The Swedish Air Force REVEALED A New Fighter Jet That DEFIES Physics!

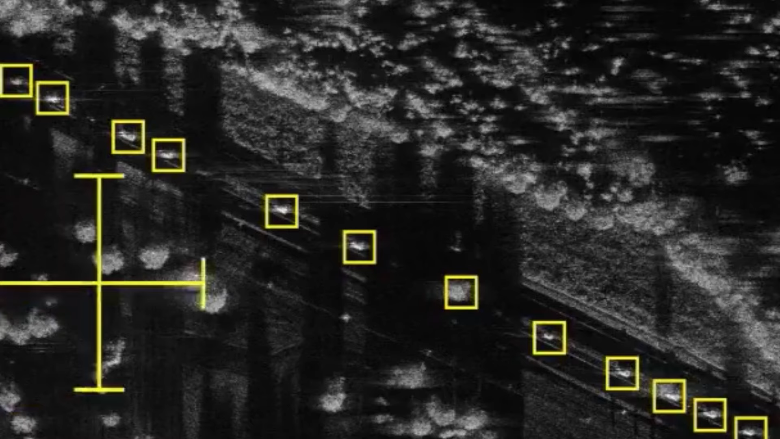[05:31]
The radar's ability to electronically scan allows for rapid beam switching, providing superior situational awareness.